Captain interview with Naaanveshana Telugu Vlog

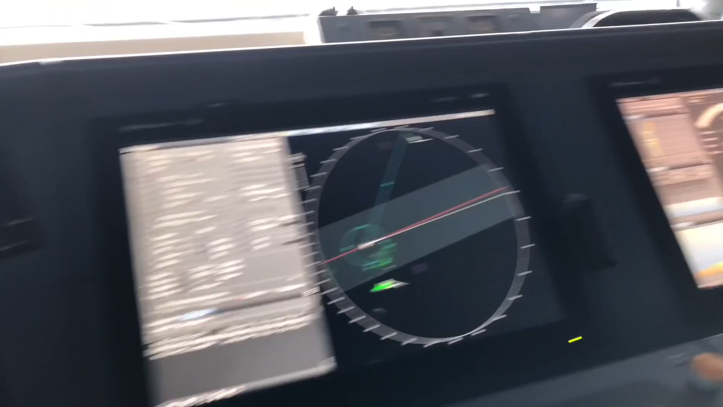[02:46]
సో ఆయన ముందు చాలా కంప్యూటర్స్ ఉన్నాయి, రాడార్ సిస్టమ్ కానీ, కింద ఏమైనా కొండలు ఏం తగిలినా వాళ్ళు మొత్తం నావిగేషన్ సిస్టమ్ని వాళ్ళు కంట్రోల్.